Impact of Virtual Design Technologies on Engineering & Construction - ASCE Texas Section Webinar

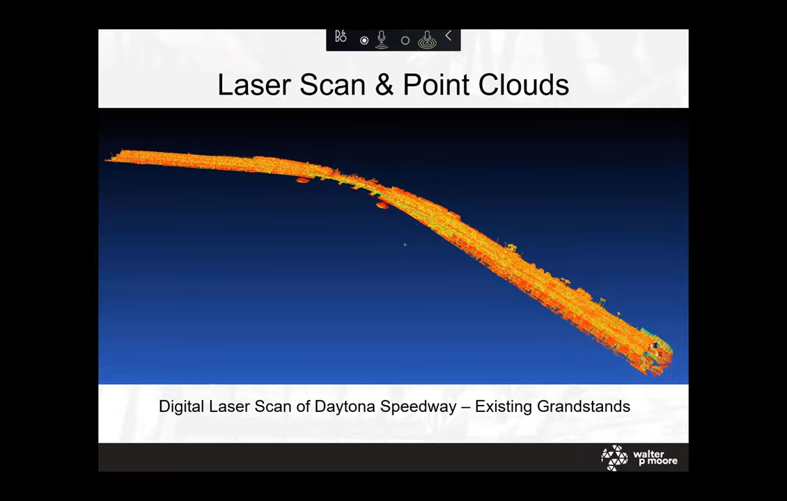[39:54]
This is an example of a project we did on the Daytona Speedway renovation. So we actually needed to capture to make an accurate model of existing geometry because we were adding new structure to old structure.
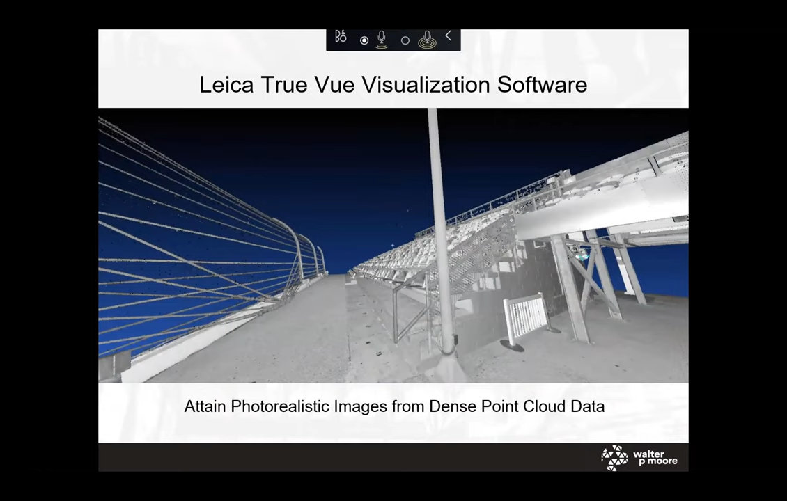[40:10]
So we employed a
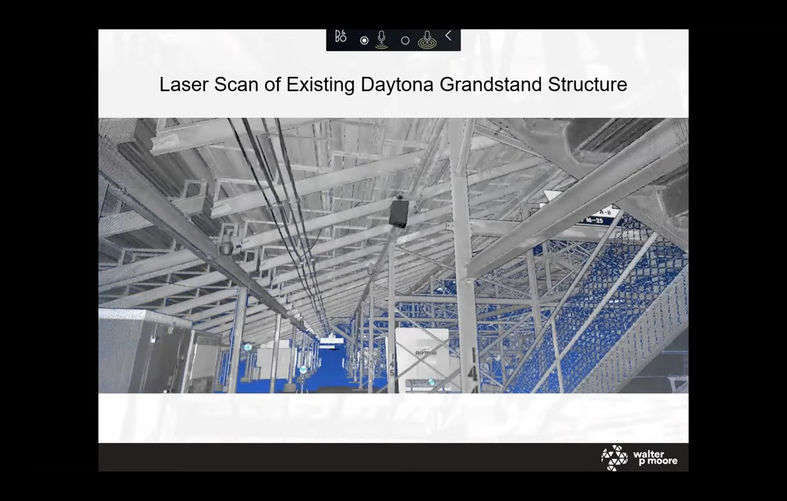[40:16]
surveyor to actually capture a laser scan of the facility.